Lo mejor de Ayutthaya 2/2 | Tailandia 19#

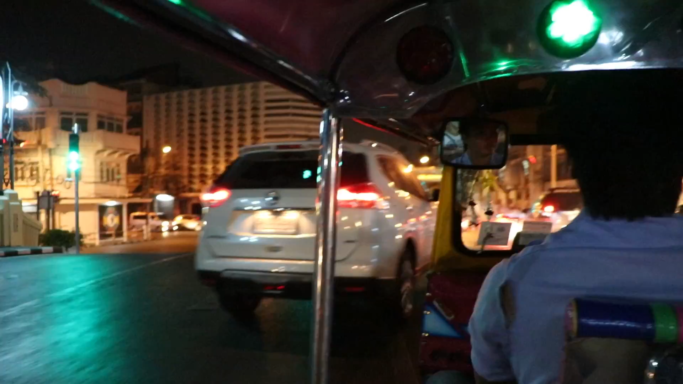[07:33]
we have taken a tuk-tuk because we are going to Ramutri Village, but Ramutri Village, sorry to Ramutri Roa,